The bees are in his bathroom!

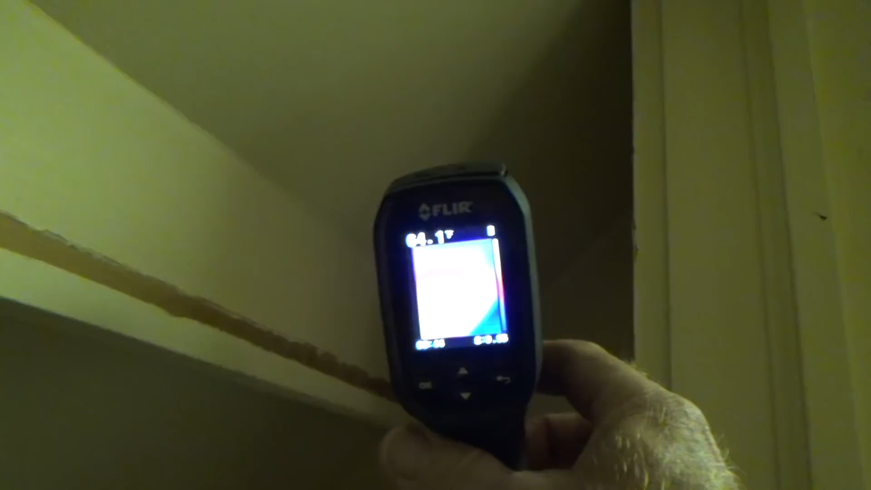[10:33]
They are in the ceiling... Let me show you where the dots are... Here they are... Right... There... And more than likely...
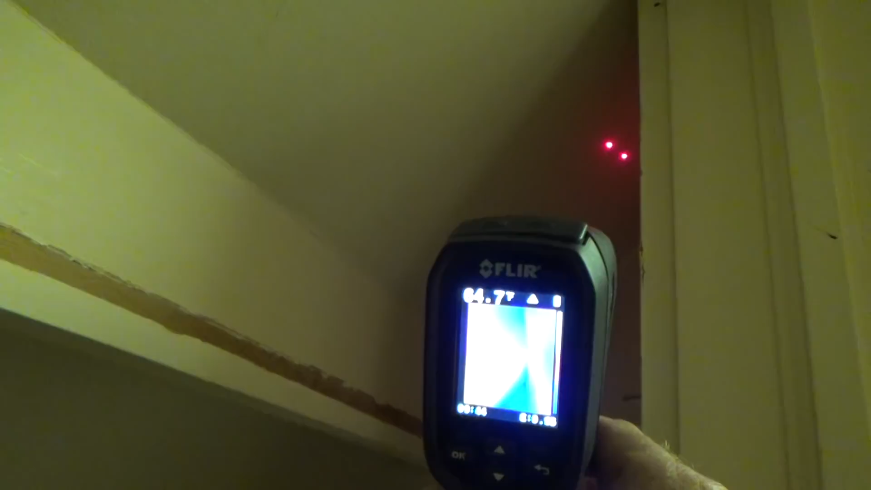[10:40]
I'm hoping... That... Where this little knee wall is... That there's going to be a stop...
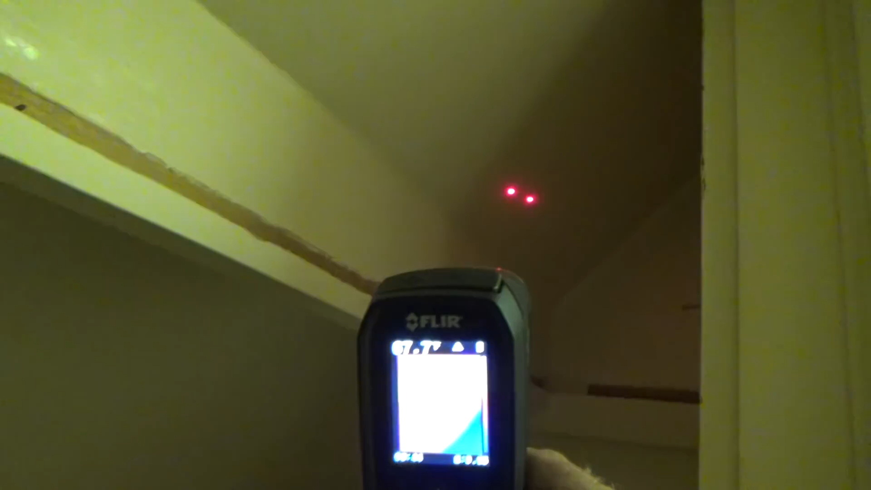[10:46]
For the bees... So... The homeowner said...
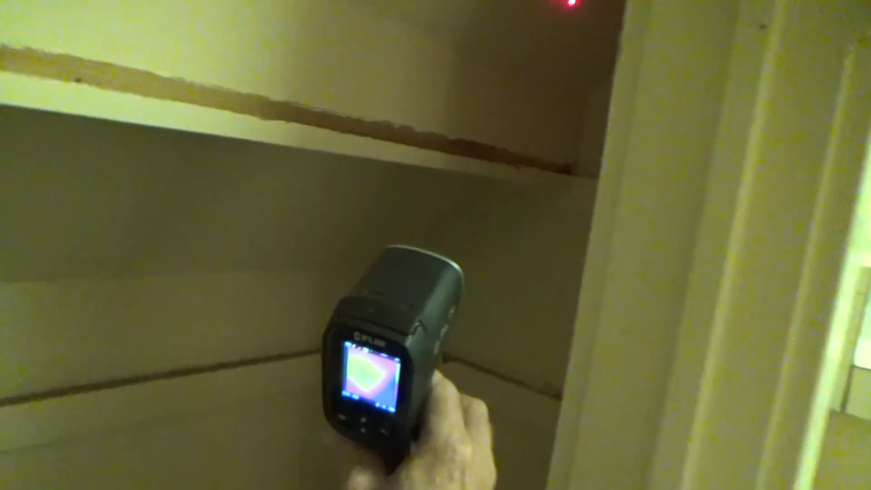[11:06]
We found our bees... Let's see if we can get them out now... Ralph's got a little... Hole right here... He's going to try to make it access...